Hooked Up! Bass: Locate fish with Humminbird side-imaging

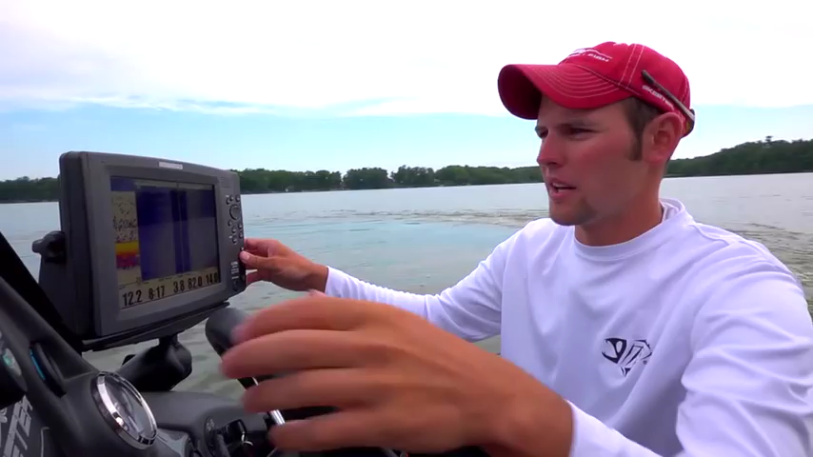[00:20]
It should be coming up onto a rock bar. Probably start seeing it up here.
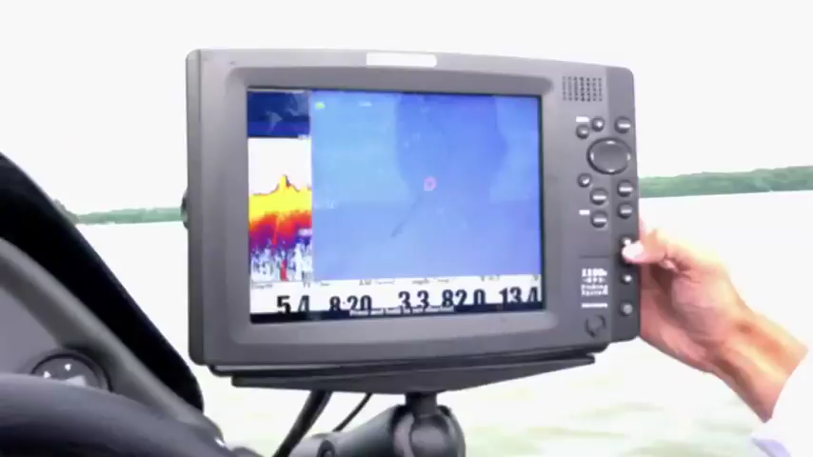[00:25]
We will go off the end of it here,
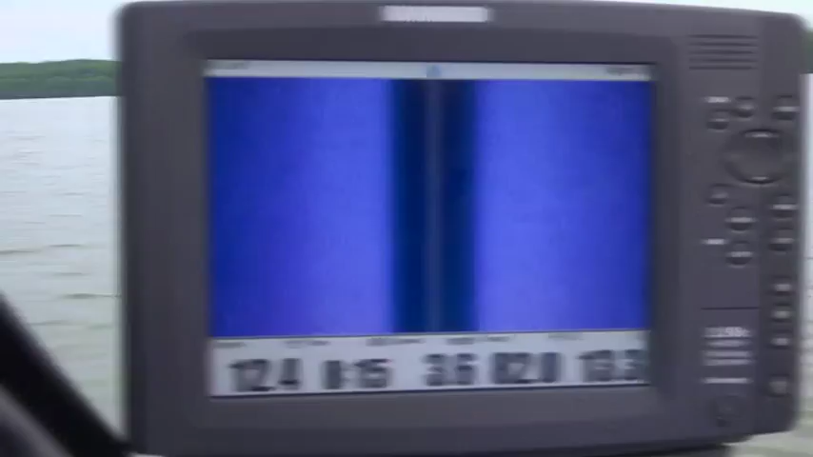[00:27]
and there should be some real big boulders on the edge of it, and there will probably be a fish.
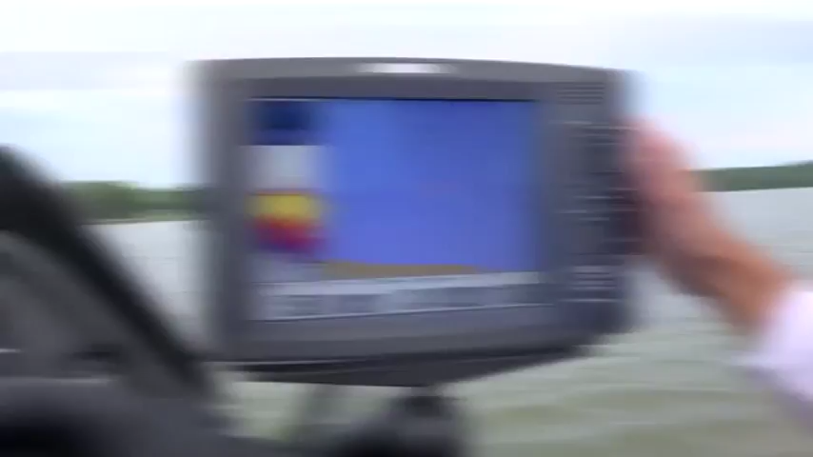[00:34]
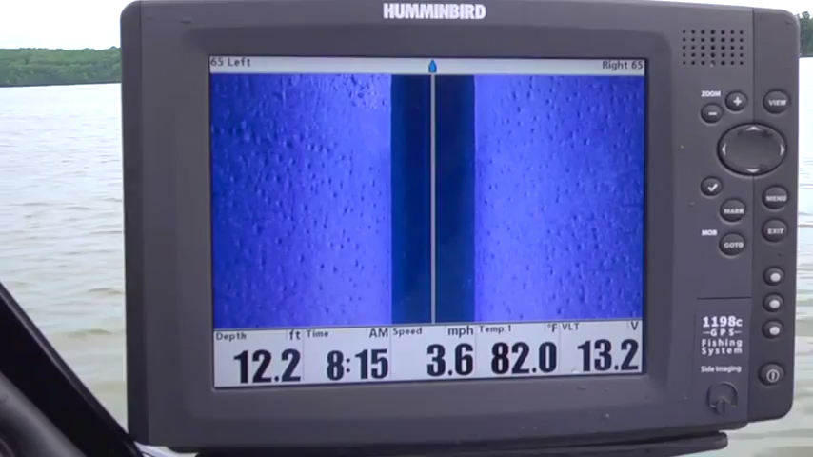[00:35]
On screen: depth 12.2 ft, water 82.0°F, speed 3.6 mph
There we go, real big boulders there.
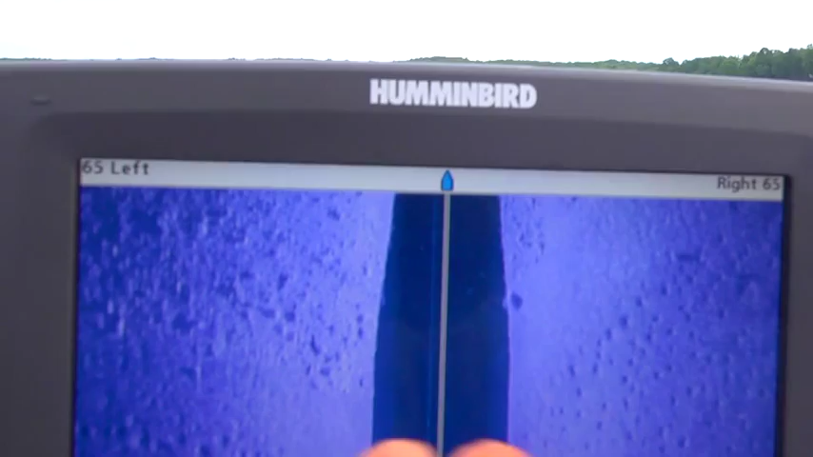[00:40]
A little pile of them here.
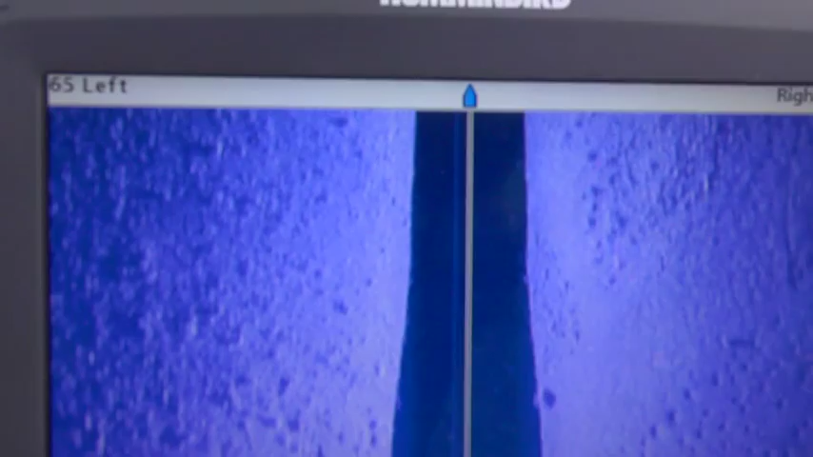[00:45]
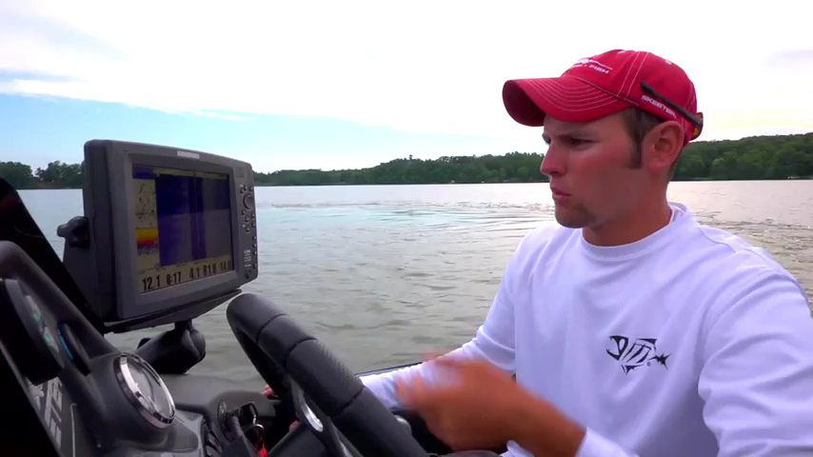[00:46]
I won't fish an area unless it's got fish in it, and those there are fish.
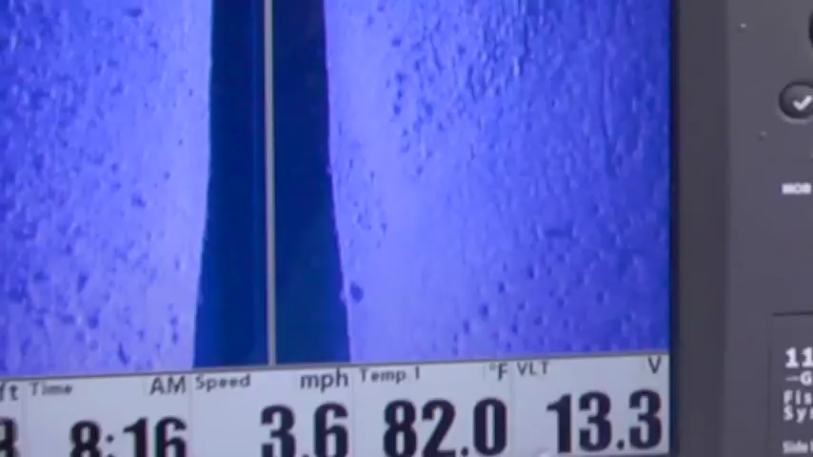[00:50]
On screen: water 82.0°F, speed 3.6 mph
We've got some fish located on the bottom just off to our left-hand side here.
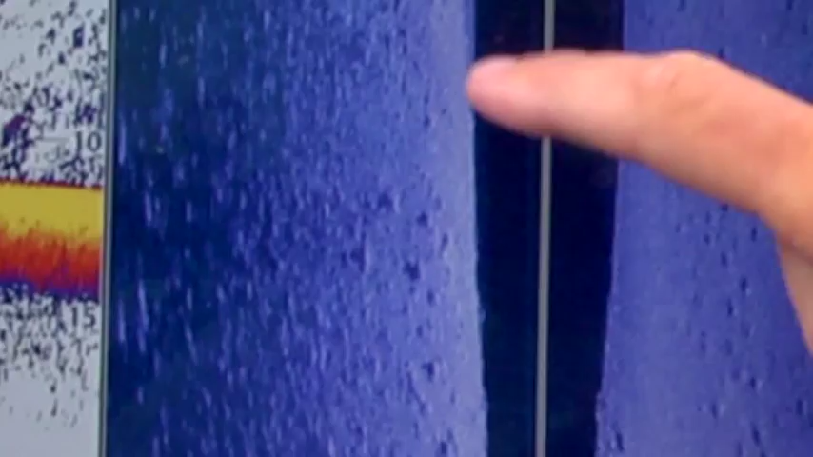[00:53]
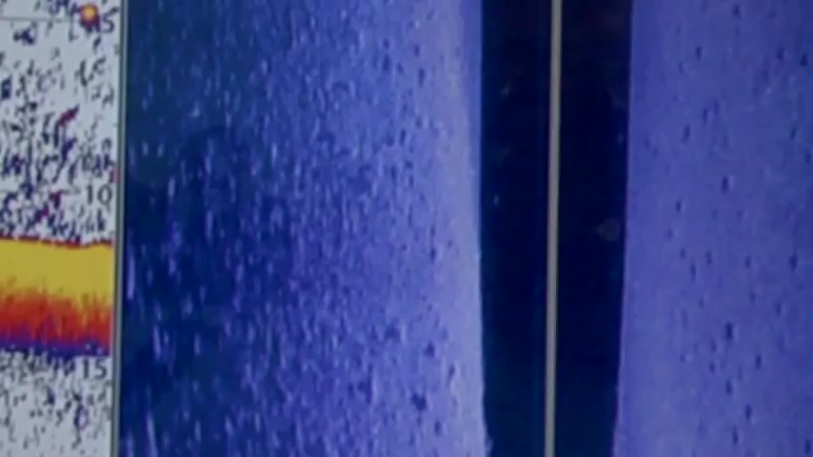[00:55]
Those are fish there, but we'll spin it around and we'll hit the end of it.
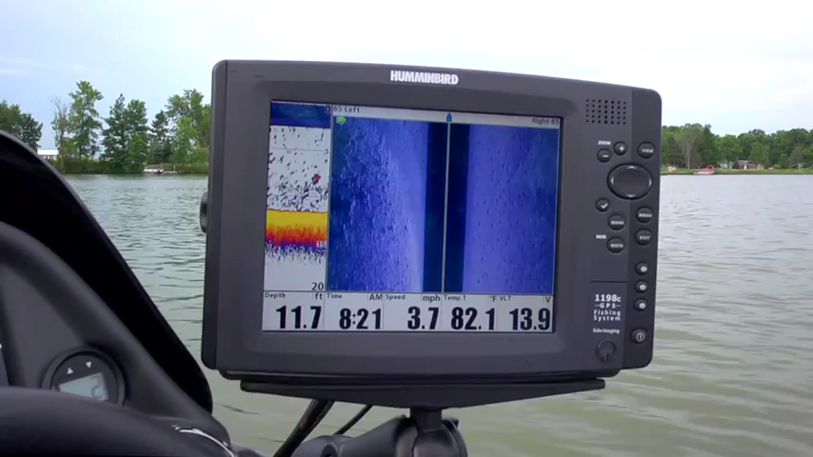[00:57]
On screen: depth 11.7 ft, water 82.1°F, speed 3.7 mph
You can see there's fish suspended out off the rock bar right now.
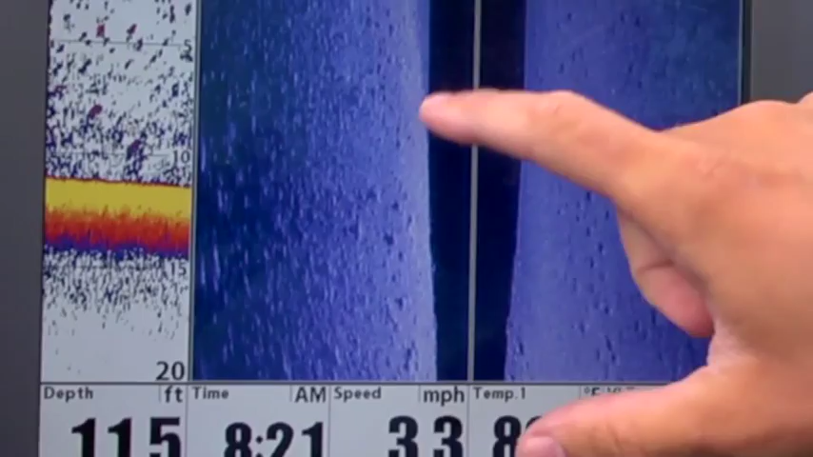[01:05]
I can see the edge of the rock bar, and what I'm doing is looking for the big standout boulders on there.